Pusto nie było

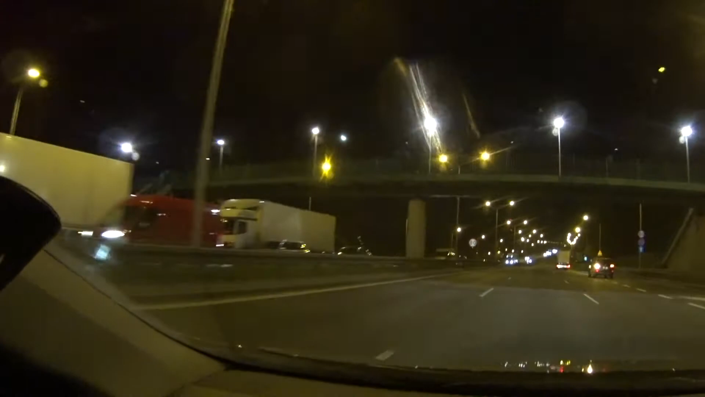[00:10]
No i tutaj cały czas do tego korka dojeżdżają. A ja nie wiem dlaczego, no to z tego względu, że dopiero co się włączyłem na tą drogę. No, ale widać, że jedzie coś na sygnałach. Także być może tam była jakaś niekoniecznie miła sytuacja. To policja.
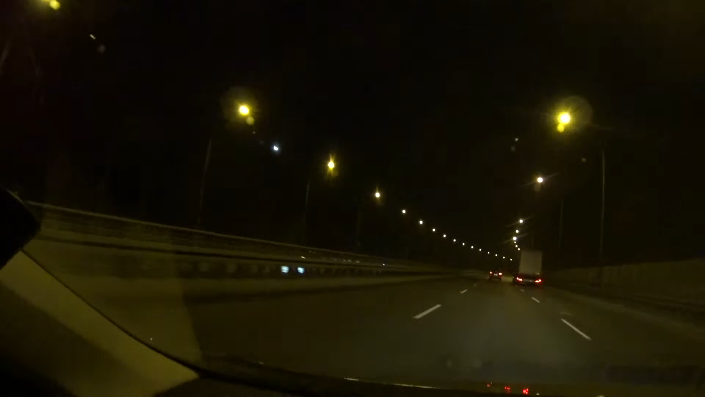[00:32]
Więc miejmy nadzieję, że bez żadnych większych ofiar i ucierpiała tylko blacha i duma.